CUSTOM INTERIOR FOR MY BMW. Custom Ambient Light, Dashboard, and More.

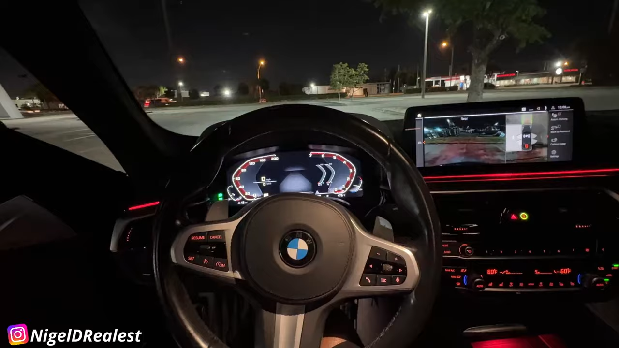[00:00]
all right so quick video for you guys i just want to show you some customizations i did to the car so far using beamer code
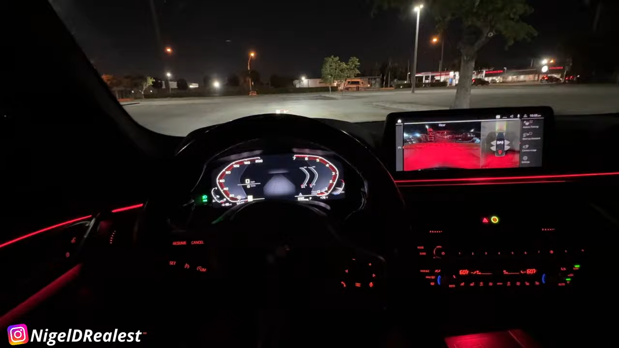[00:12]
so first thing or the first noticeable thing is the ambient lighting i
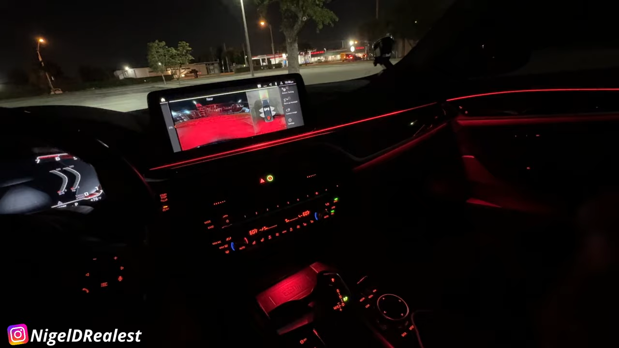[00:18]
don't know if you can tell on camera but this light right now is red and red
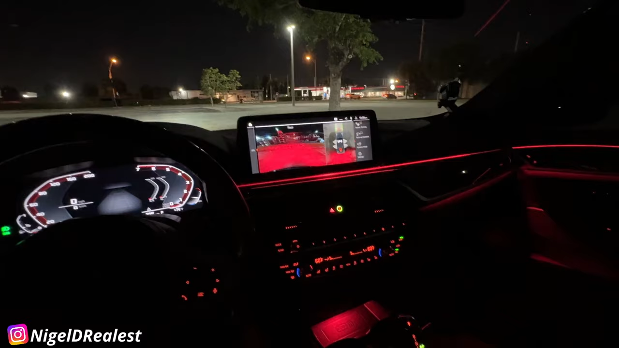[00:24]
is not an option but let me show you guys one of